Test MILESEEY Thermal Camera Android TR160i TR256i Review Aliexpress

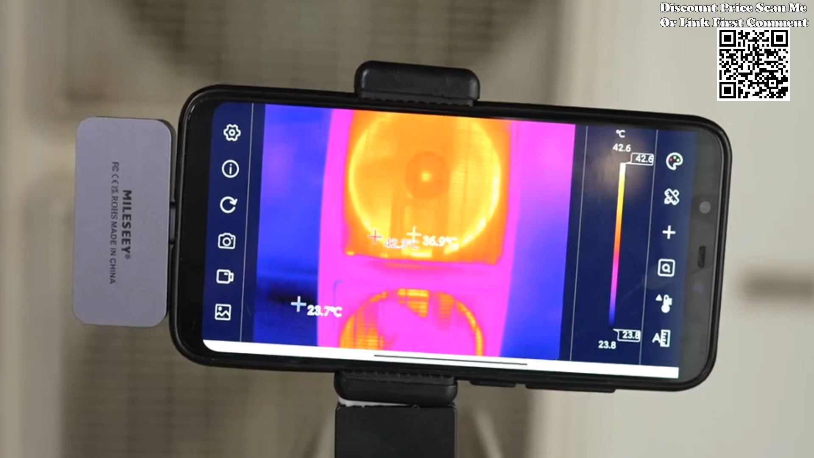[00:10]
On screen: scale top 42.6°C, scale bottom 23.8°C
The Milosi Thermal Camera Android TR160i TR256i represents a quantum leap forward in the realm of mobile thermal imaging.
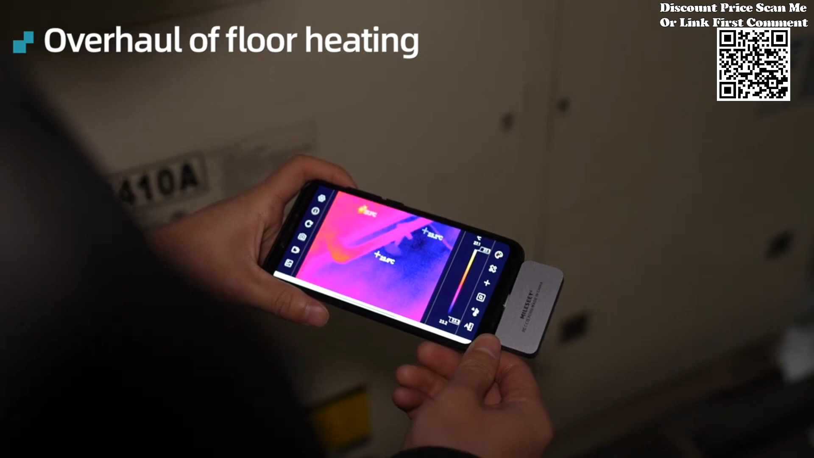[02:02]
By simply connecting the thermal imager to your smartphone via the USB-C interface,
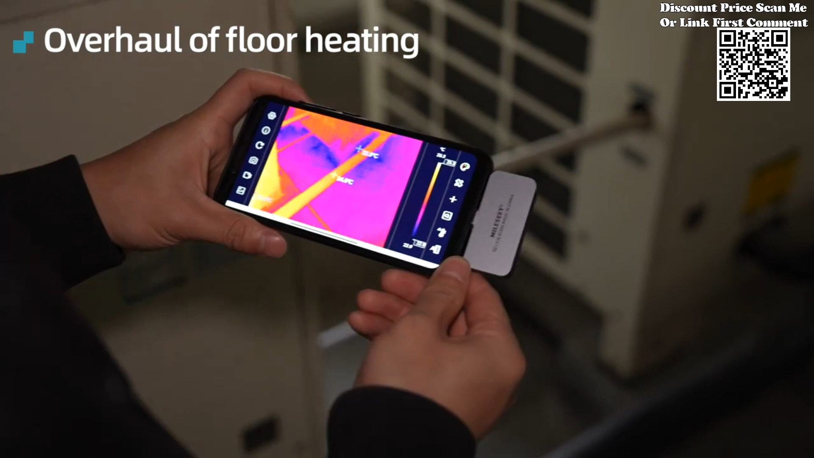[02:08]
users can instantly transform their handheld devices into powerful thermal imaging tools,